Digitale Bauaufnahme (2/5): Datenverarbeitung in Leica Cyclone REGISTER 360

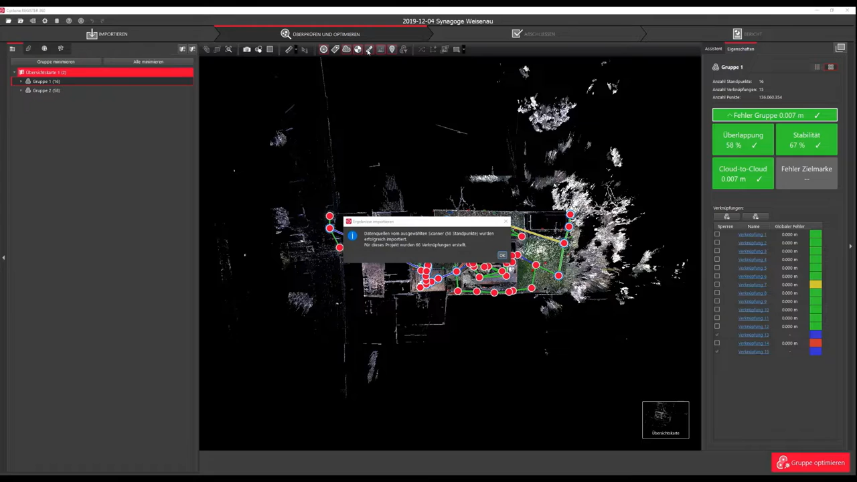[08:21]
In diesem Arbeitsschritt werden die verknüpften Standpunkte verifiziert und optimiert. Die Bestätigung des Imports kann mit OK weggeklickt werden. Auf dem neuen Reiter ändert sich das Ansichtfenster der Software. Im linken Bereich sind die verschiedenen Standpunkte in einer Liste wählbar. In der Mitte wird die Punktwolke dargestellt. Es gibt verschiedene Arten der Ansichten. Standardmäßig wird die Punktwolke in der Übersichtskartendarstellung gezeigt. Dies zeigt die Punktwolke von oben.
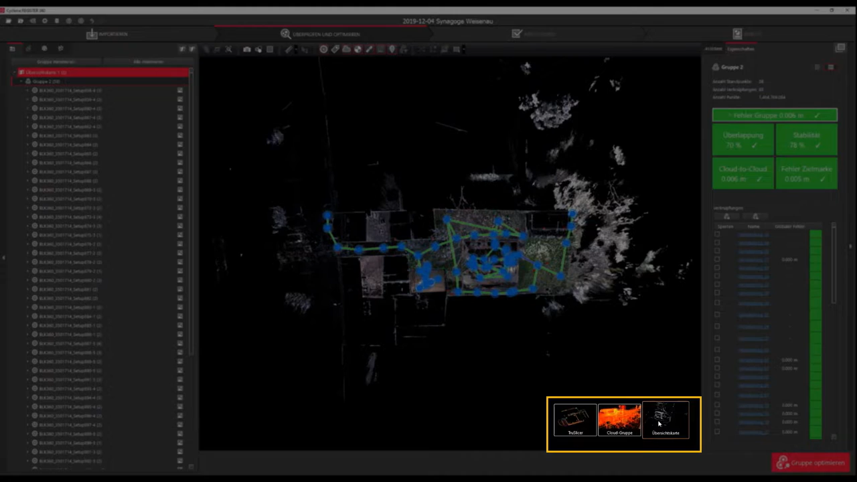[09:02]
Mit Klick auf die Gruppe werden alle Standpunkte angewählt. Und es erscheint die Ansichtsmöglichkeit der Cloud-Gruppe im unteren rechten Ansichtskartenbereich. Mit Klick auf diese Gruppe lässt sich die gesamte Punktwolke begutachten. Mit gedrückter rechter Maustaste lässt sich der Bildausschnitt verschieben.
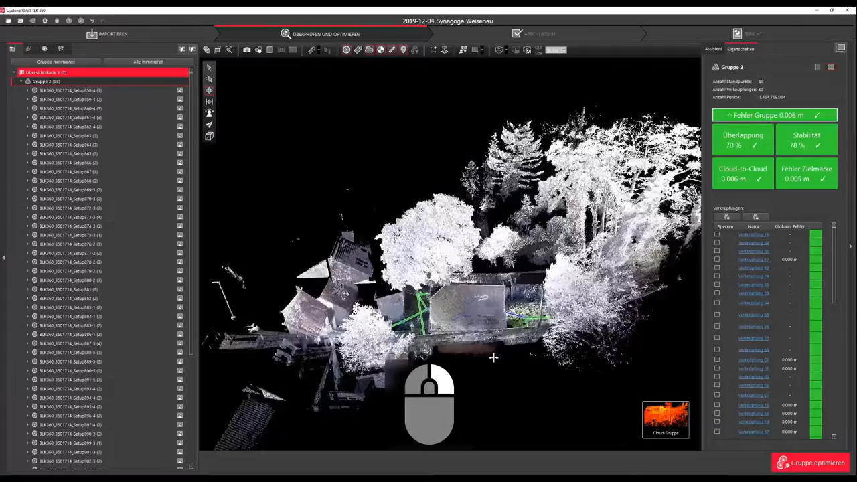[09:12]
Mit gedrückter linker Maustaste der Sichtbereich um den geklickten Punkt schwenken.
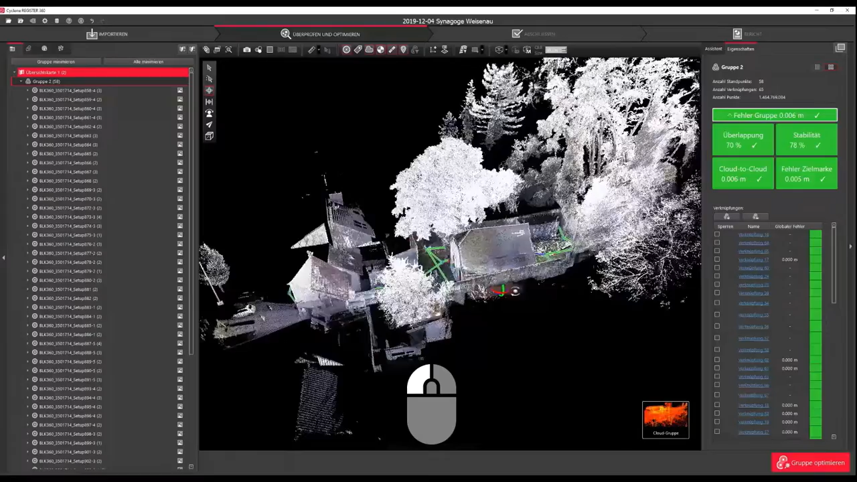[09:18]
Mit dem Mausrad kann rein und raus gesunken werden.
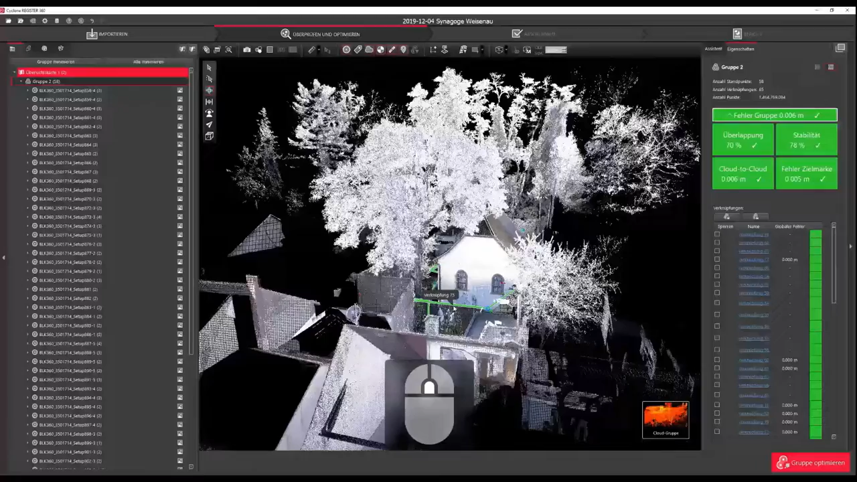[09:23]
Mit der Darstellung True Slicer kann ein Schnitt in der Darstellung angezeigt werden.
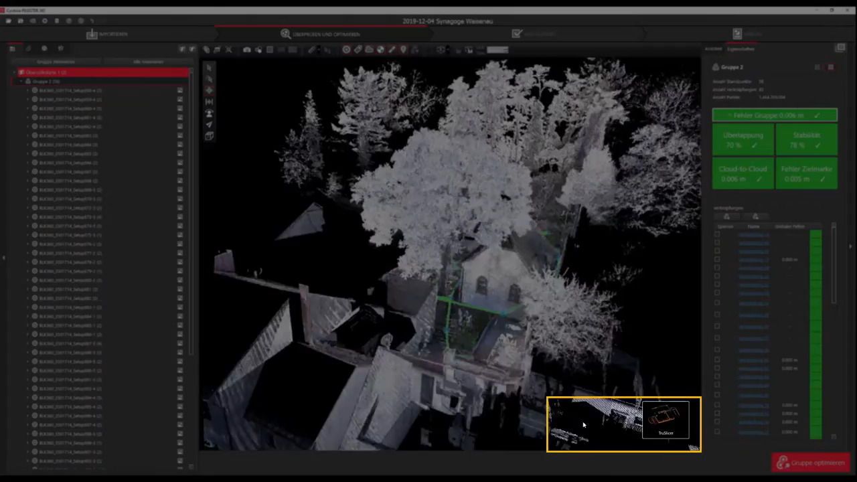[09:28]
Die Dicke und Position
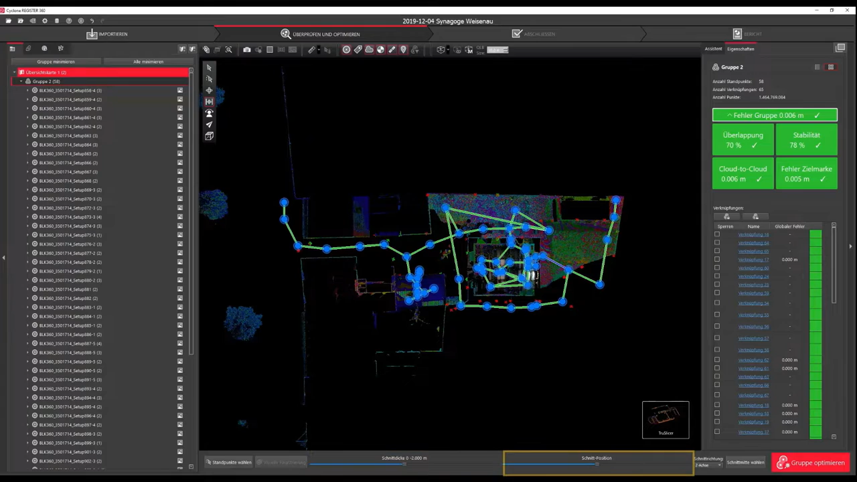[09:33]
lässt sich über Schieberegler im unteren Bildschirmbereich regeln. Nach Klick auf einem einzigen Standpunkt kann
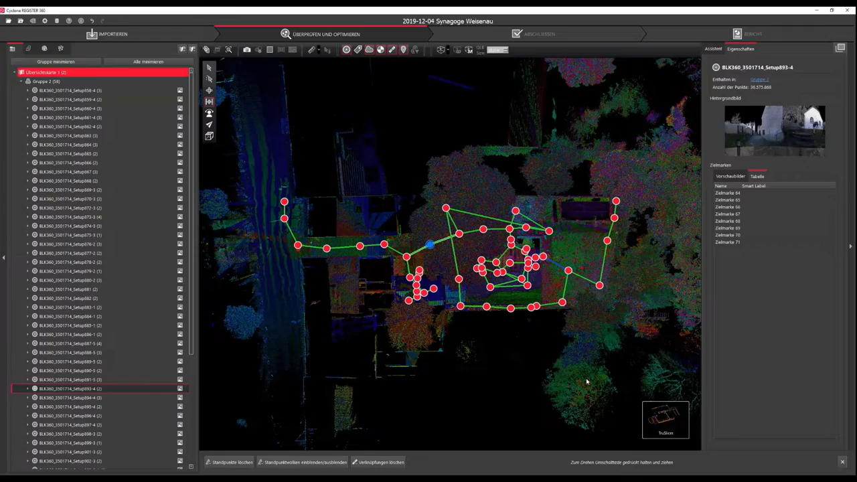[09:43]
man über die Kachel Cloud Setup die Punktwolke eines einzelnen Scannerstandpunktes anzeigen. Das Kamerazentrum springt automatisch auf den Scannerstandpunkt.
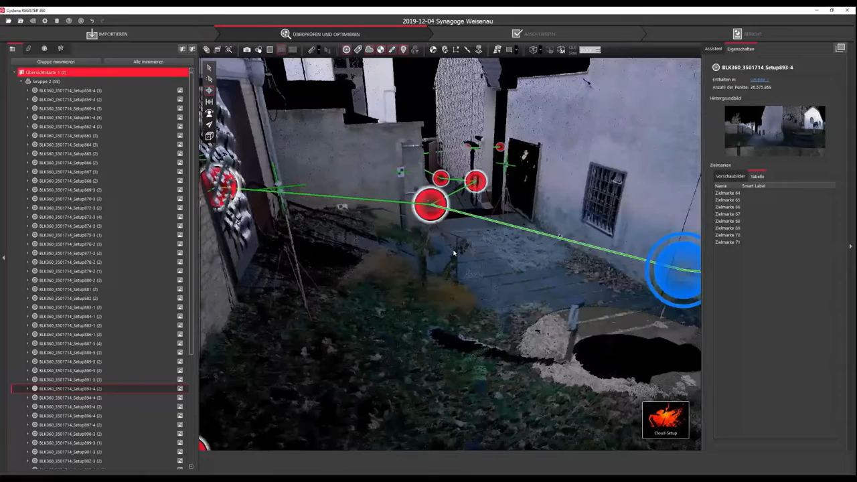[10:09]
Mit roten Kugeln sind die verschiedenen Scannerstandpunkte dargestellt.
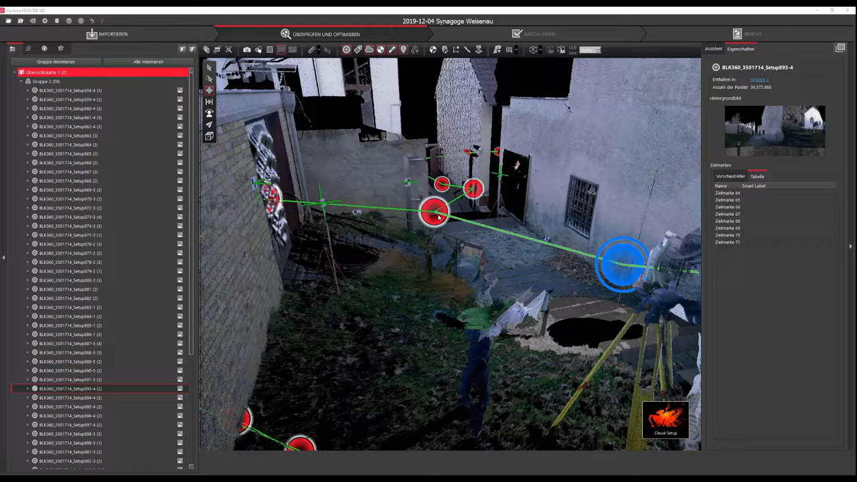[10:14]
Die grünen Strecken dazwischen sind die bereits eingefügten Verknüpfungen.
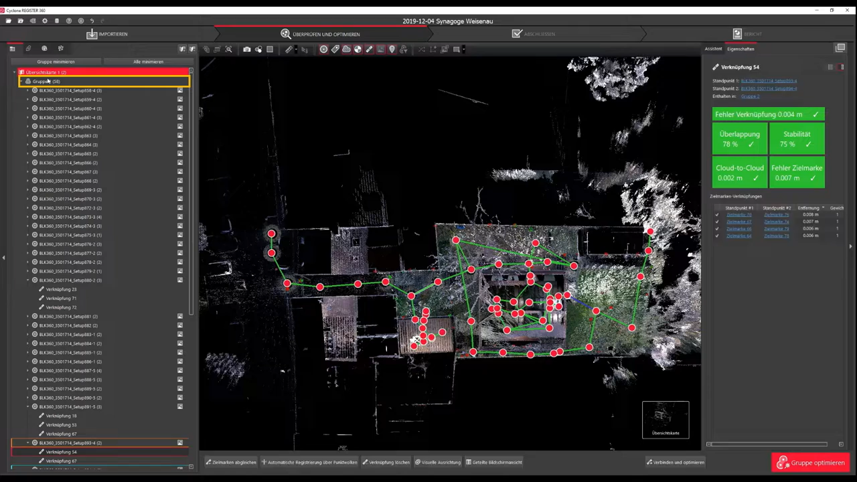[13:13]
Dies ist mit Rechtsklick auf die Gruppe und der Funktion Cloud-to-Cloud bei allen Verknüpfungen ausführen möglich. Nachdem die Verknüpfungen neu berechnet sind, sollten noch an manchen Stellen Verknüpfungen zugefügt werden, um die Punktwolke zu stabilisieren. Um eine neue Verknüpfung zu erstellen, müssen die gewünschten Standpunkte mit gedrückter STRG-Taste angewählt werden. Mit der Option Visuelle Registrierung werden die Punktwolken grob ausgerichtet.
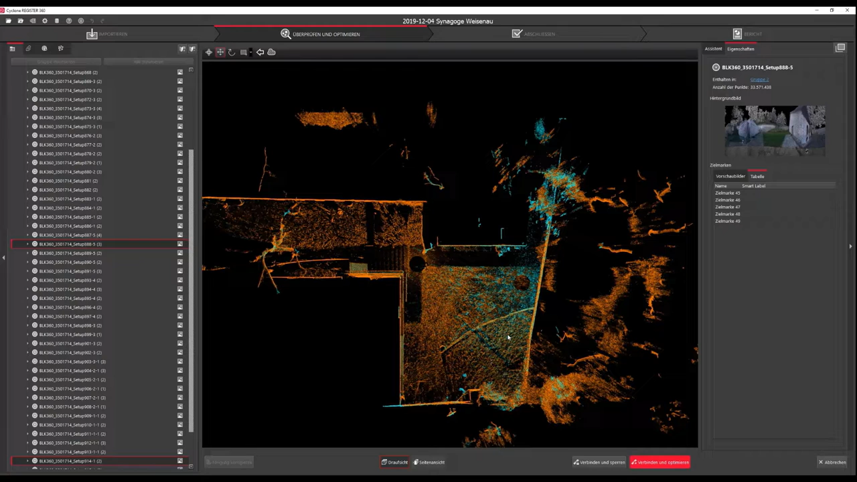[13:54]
Da die Standpunkte alle schon ohne Gräbefehler verknüpft sind, muss hier nur noch geprüft werden. In der Draufsicht lässt sich die Lage prüfen und in der Seitenansicht die Höhe der verschiedenen Standpunkte. Ein Scan wird in Blau dargestellt, der andere Scan in Orange.
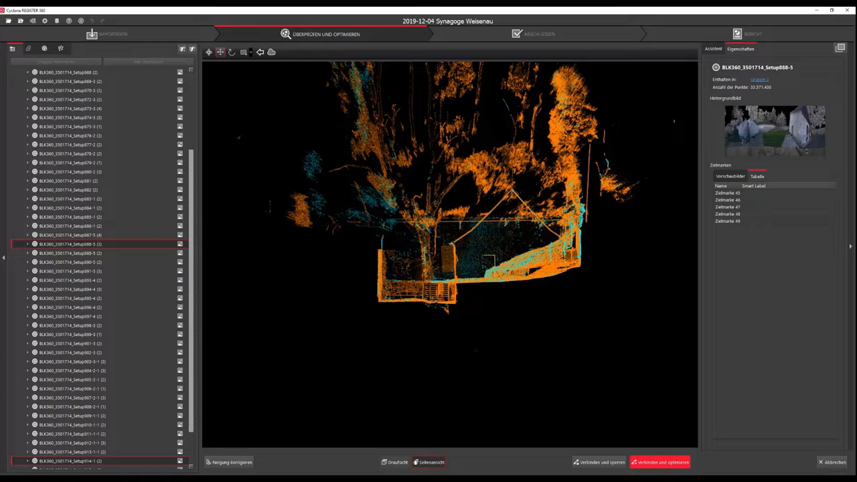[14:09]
Mit Klick auf Verbinden und Optimieren werden die Standpunkte Cloud-to-Cloud miteinander abgeglichen. Nach Abschluss der Rechnung wird eine kleine Übersicht dargestellt,
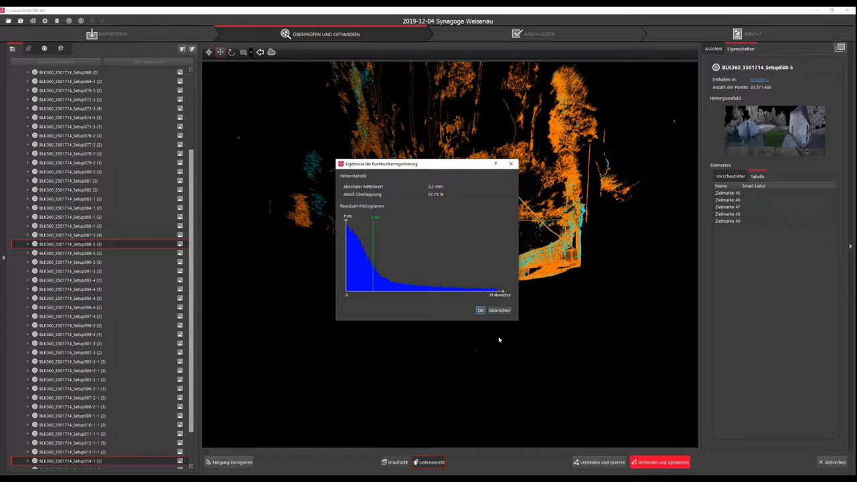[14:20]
welche mit OK bestätigt werden kann. Dann wird die Verknüpfung in der Übersichtskarte angelegt.
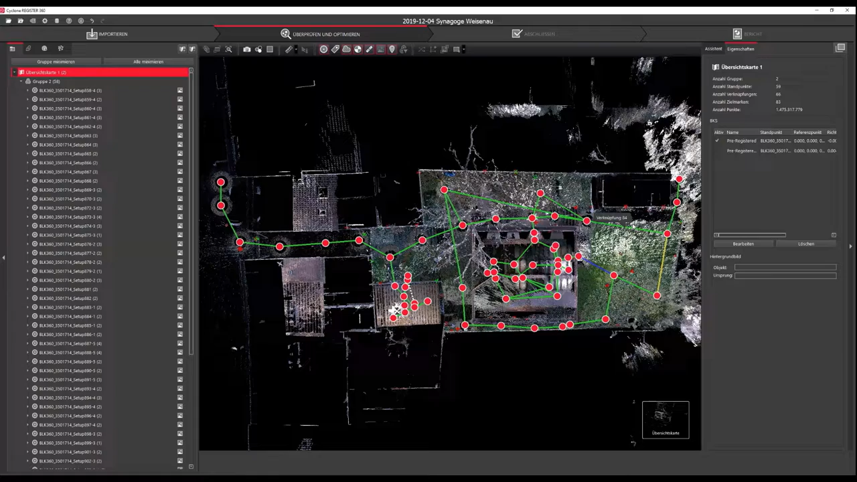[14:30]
Fehlerhafte oder unvollständige Verknüpfungen können über die Farbe der Linien identifiziert und geprüft werden. Hier zum Beispiel eine blaue Linie. Im Eigenschaftenmenü sind die wichtigsten Parameter angezeigt.
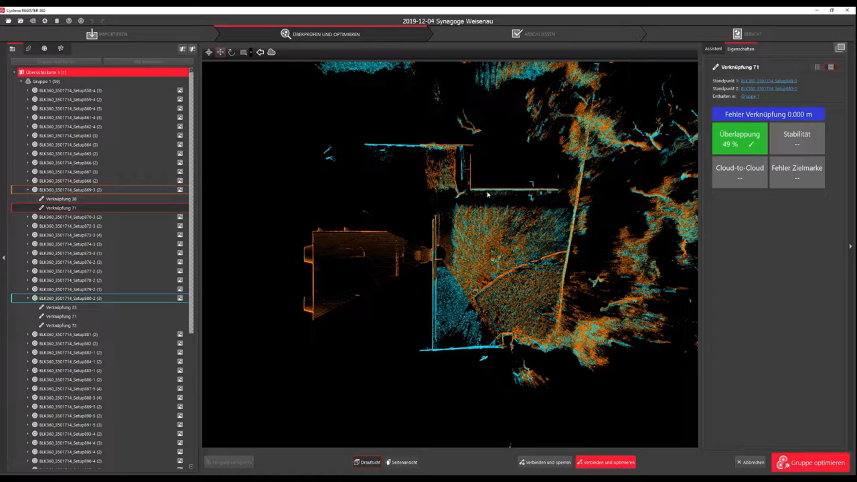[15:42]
Dazu kann man das einfach mal kurz wegziehen und sich an eindeutigen Linien ein bisschen orientieren. Ich passe das jetzt einfach mal grob hier drauf an. Und in der Seitenansicht kann man eben nochmal die Höhenansicht prüfen. Das sieht aber alles so weit erstmal gut aus. Und über Verbinden und Optimieren wird ein Cloud-to-Cloud-Matching durchgeführt.
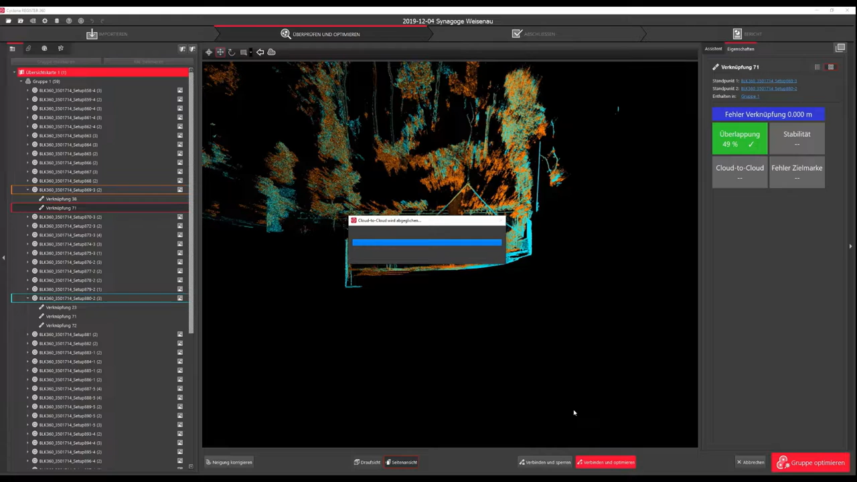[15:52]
Dann kommt ein kurzes Protokoll über die Ergebnisse, die Überlappung und den Mittelwert des Punktfehlers.
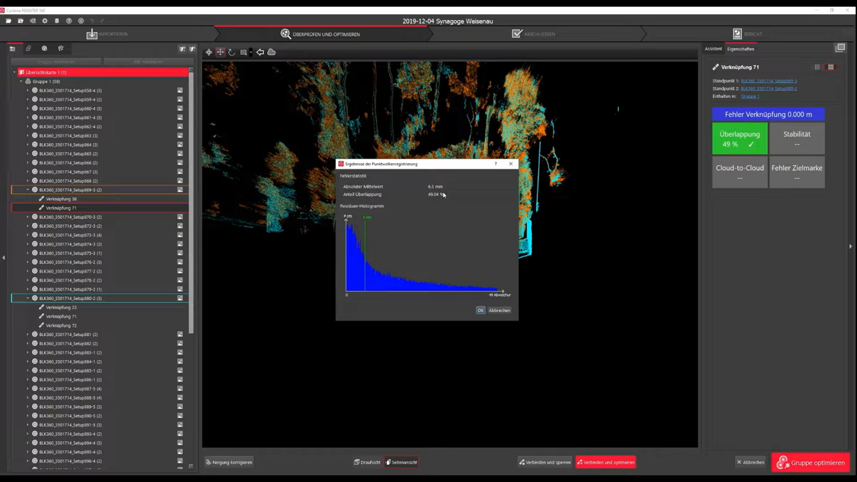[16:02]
Und eben hier wie die Punkte verteilt sind, die Resuiden. Das kann man mit OK einfach bestätigen.